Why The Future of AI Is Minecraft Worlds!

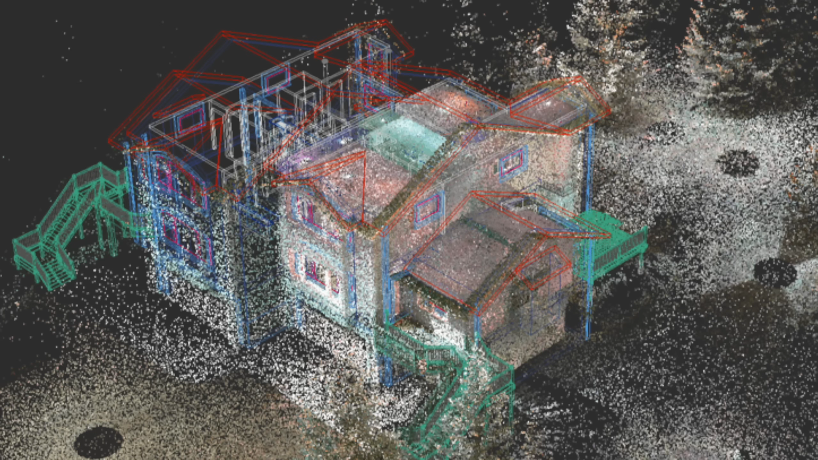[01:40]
or we can take a bunch of points called a point cloud,